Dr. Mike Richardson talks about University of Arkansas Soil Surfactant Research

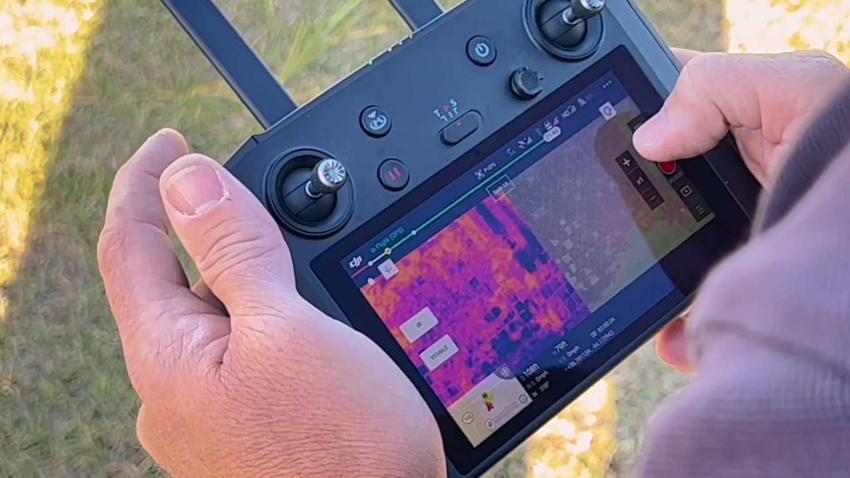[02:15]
The one that we're really most excited about right now is a new drone that will take a simultaneous red green blue image which is a normal photography image and then it also takes an infrared image at the same time of the same area and so as
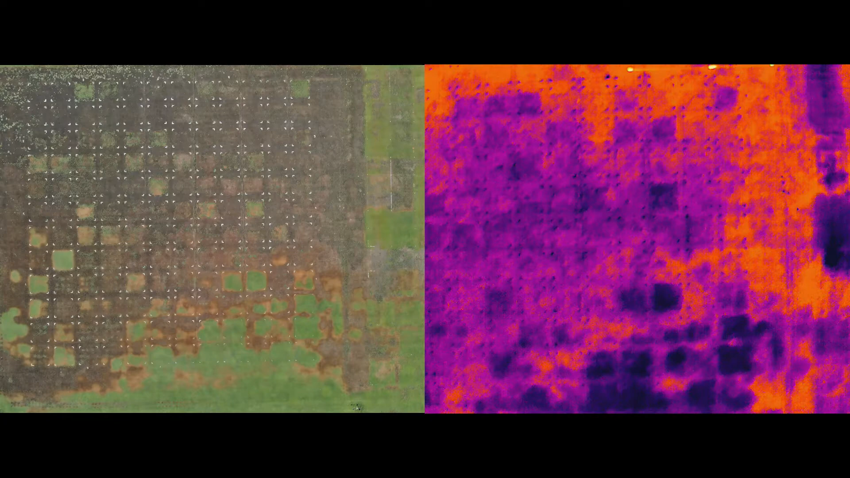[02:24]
these wetting agent trials progress we start seeing these localized dry spots develop
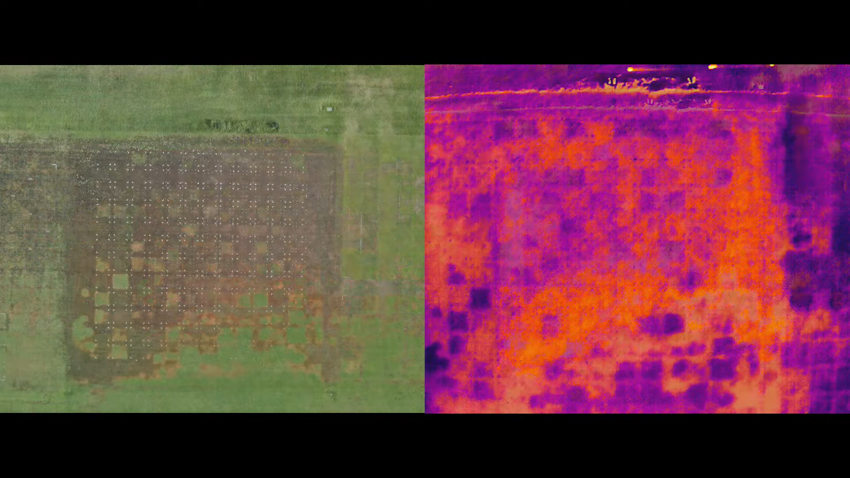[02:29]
those spots will also heat up very quickly.
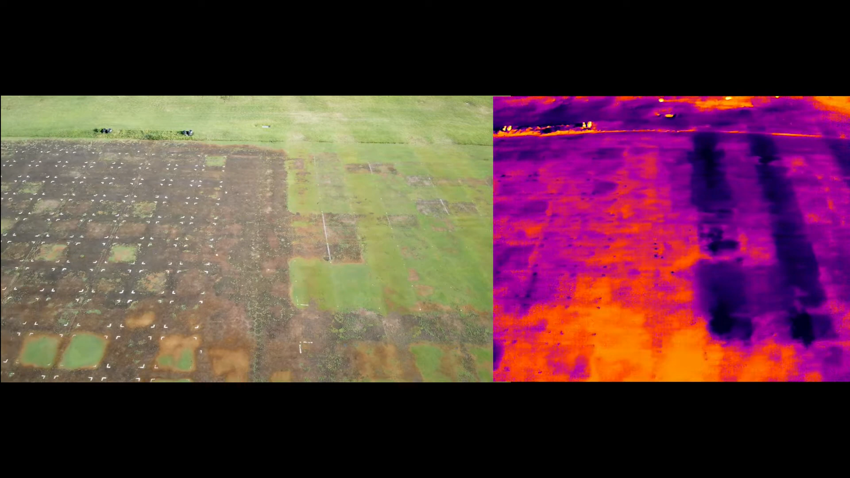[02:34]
You can just get a very clear view of those products working or not working as you start seeing those thermal images.